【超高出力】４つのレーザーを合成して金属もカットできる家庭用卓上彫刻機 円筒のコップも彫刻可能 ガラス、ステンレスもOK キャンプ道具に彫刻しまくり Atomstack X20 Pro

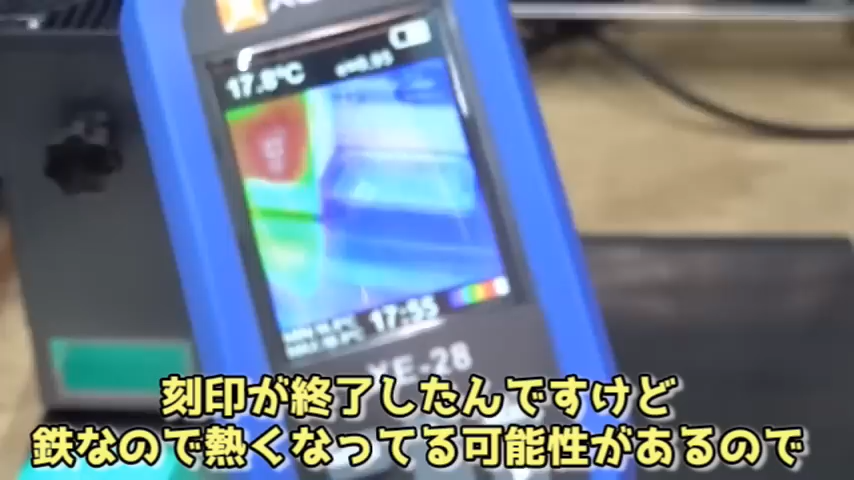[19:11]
はいはい刻印が終了したんですけど鉄なので熱くなってる可能性があるのでちょっと温度見てみますかね
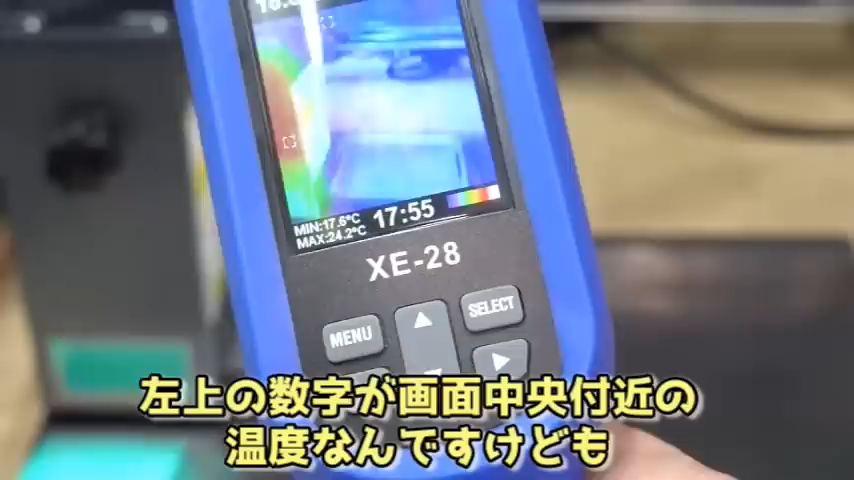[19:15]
On screen: max 24.2°C, min 17.6°C
左上の数字が画面中央付近の温度なんですけども18.
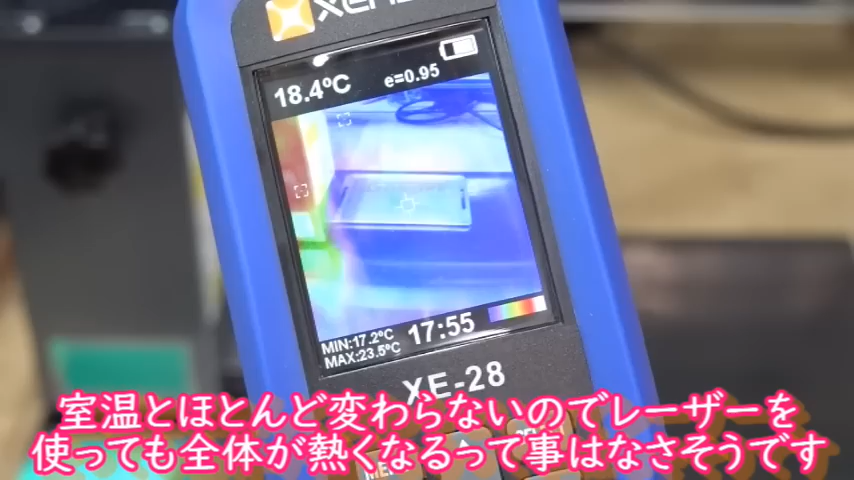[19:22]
On screen: spot 18.4°C, max 23.5°C, min 17.2°C
4度っていうことで室温とほとんど変わらないぐらいなので